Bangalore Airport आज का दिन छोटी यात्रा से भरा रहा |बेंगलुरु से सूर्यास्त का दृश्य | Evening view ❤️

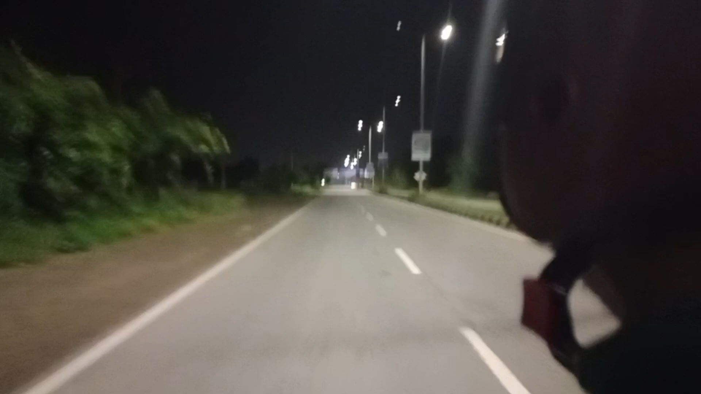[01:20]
ऐसा होता है और यह रोड एड़ यह रोड़ है है क्लियर ही रहता है मैक्सिम टाइम तो हम लोग अराम से वहां पर पहुंच जाते हैं
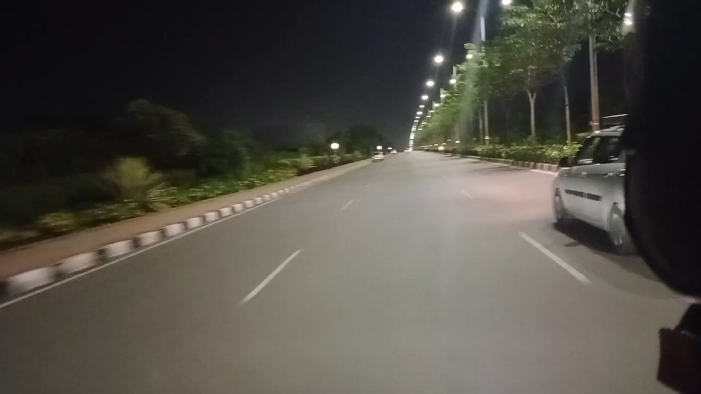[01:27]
यह जो आप देख रहे हैं यह एरपूट रोड ओफ
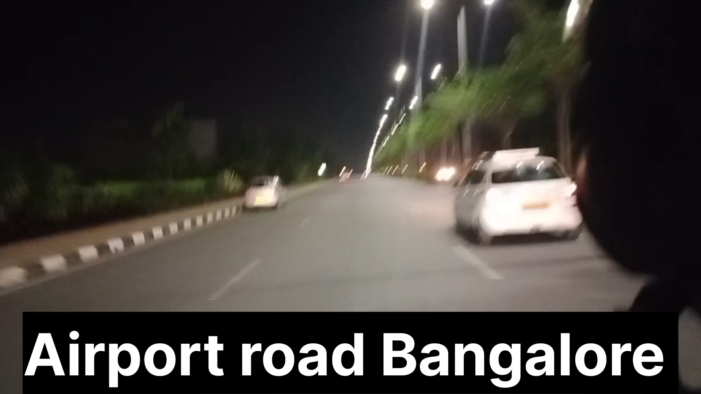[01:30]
बैंगलोर है यहां पर मतलब इतना लाइणिंग लगाए हुआ इतना मस्ट फैसलिटी है और गलती से यहां पर एक चीज है का गलती से
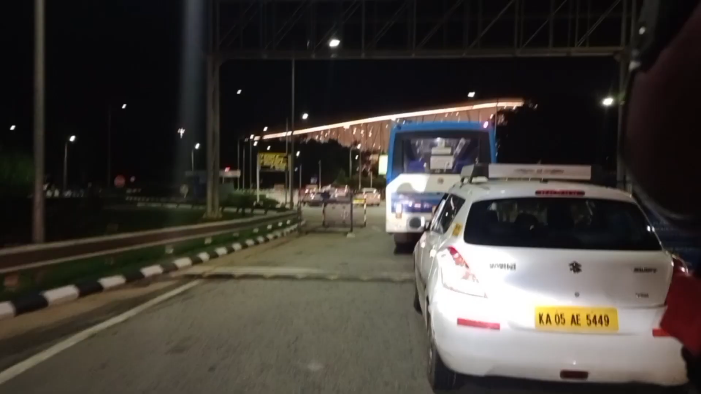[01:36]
� अपना जो टर्न है मिस कर दिये तो फिर आप यूटर नहीं ले सकते हैं